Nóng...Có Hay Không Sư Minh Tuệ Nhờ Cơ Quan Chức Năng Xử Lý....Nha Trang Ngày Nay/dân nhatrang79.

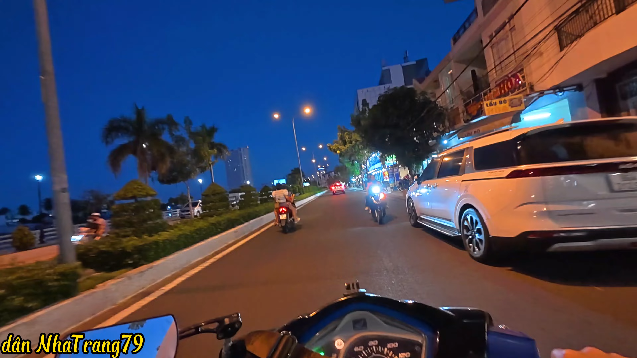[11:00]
Cho nên là Bảo Thánh thấy là nó cái lá đơn của Sư Minh Tuệ gửi là nó mâu thuẫn với cái gì mà Sư Minh Tuệ đã từng nói ở trên YouTube mọi người ạ. Bảo Thánh đang đi trên con đường Hà Ra nha mọi người. Bảo Khánh đi đang đi trên đường Hà Ra. Phía bên này là sông Cái Nha Trang mọi người, Sóng Cồn. Bên phải này Bảo Khánh thấy người ta cái dự án này là bên phải mọi người thấy là người ta xây cái dự án như đây nè,
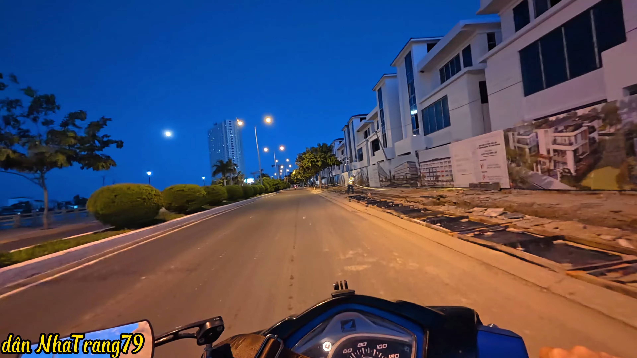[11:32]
cũng đã sắp xong, cũng đã gần hoàn thiện rồi mọi người.
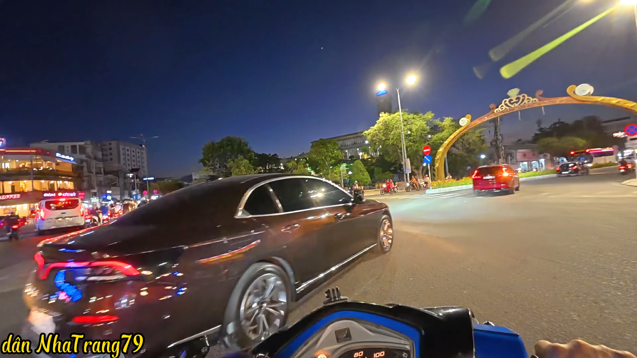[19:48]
những người mà hiểu về giáo lý Đạo Phật là mình sẽ biết được là cái lá thư đó là của Xuân Tuệ hay không mọi người ạ. Bà Khánh đang quẹo qua con đường Nguyễn Trãi của thành phố Nha Trang nha mọi người.